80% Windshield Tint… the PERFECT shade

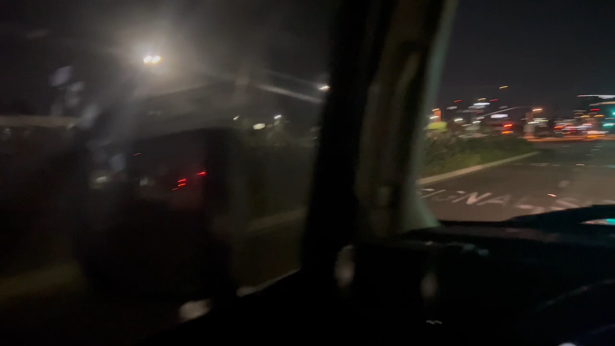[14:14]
So yeah, that's, I mean, it's super, I can see how that just fine. As far as the windshield goes, it's super, super transparent.
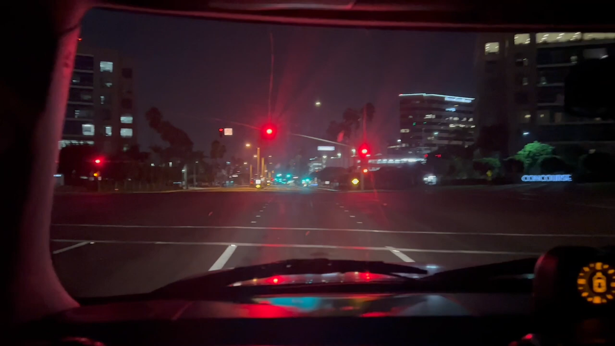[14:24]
There's not one thing that is remotely impaired to me. Um, yeah, to compare it again, I mean, there's the no tint and there's the 80%. So, I mean, it's, it's like, it's there. You can tell for sure if you really look for it, but at the same time, like you, if you don't know, it's there, you would, you've never, you'd never be like, oh, I can't see. I don't know. It's, it's really just, it's no big deal at all.
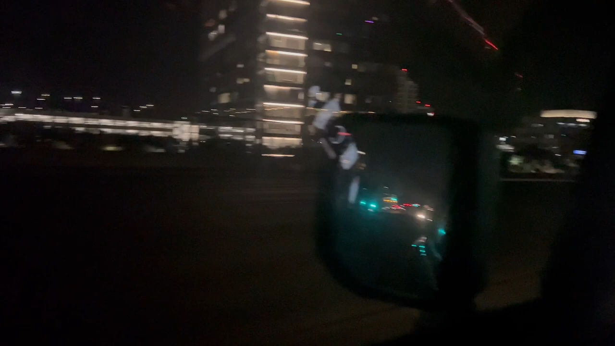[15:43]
Um, I haven't run into one situation yet where this is too dark and I need to roll them down to see it does make things a bit darker, but not too dark to where I need to roll them down, um, at all ever so far.
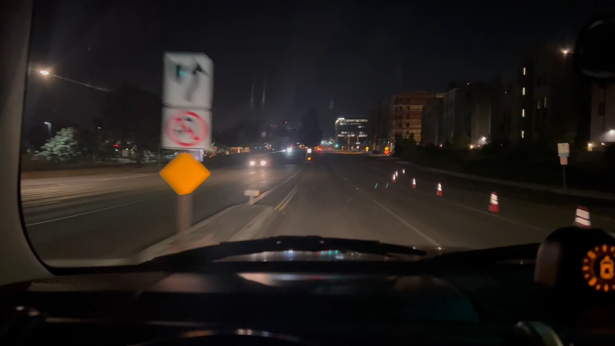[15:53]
So yeah, this is nice. Alrighty guys. So here it is from the outside looking in at nighttime and you really can't tell it's there even at nighttime.